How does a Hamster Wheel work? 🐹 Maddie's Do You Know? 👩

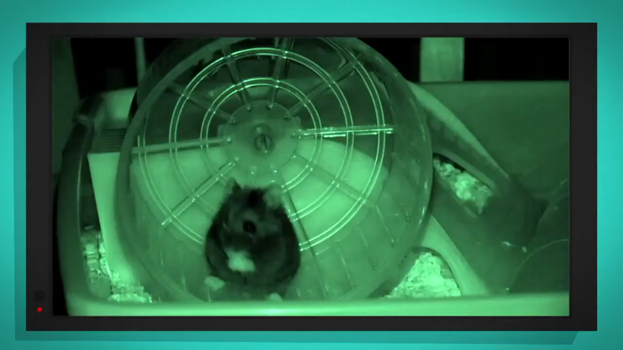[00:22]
There he goes. Look at his little feet, spinning the wheel round and round and round.